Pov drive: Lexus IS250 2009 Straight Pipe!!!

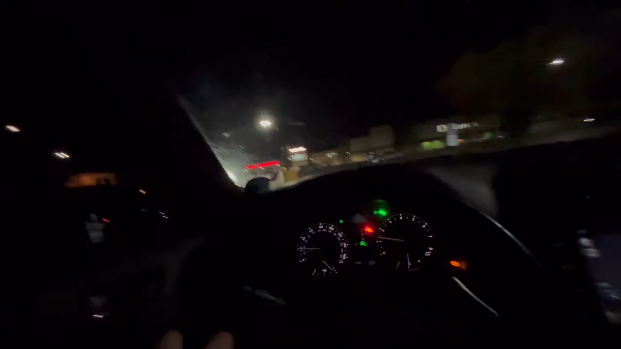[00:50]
maybe the other day, I don't even remember. But yeah, I think they already shut off the vacuums. Well, I guess we're gonna drive home then. But I can't turn left. Okay, yeah, I don't know how my car is gonna make it down that, but I'll try. I'm scraping.
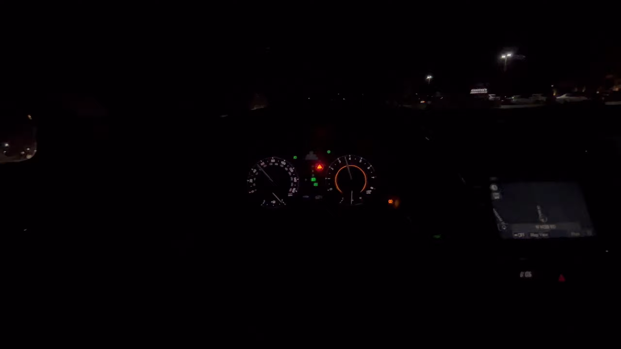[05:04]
That was to 60 right there. It's probably like 62, 63. But yeah. Switch it back to eco real quick. Right here. Boom. Now we're on eco mode. I did spin a little bit, so yeah.